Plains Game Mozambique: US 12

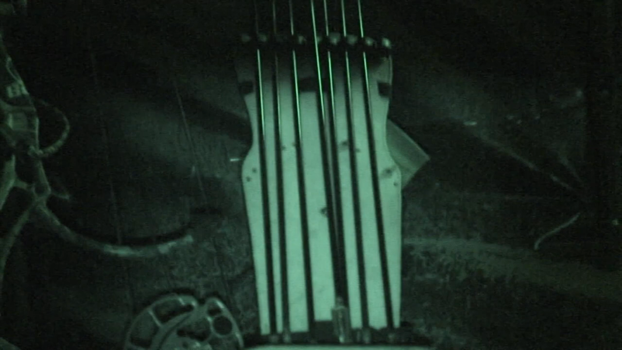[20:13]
We sat silent in the dark blind, hearing only the long drawn out howl of the water pump.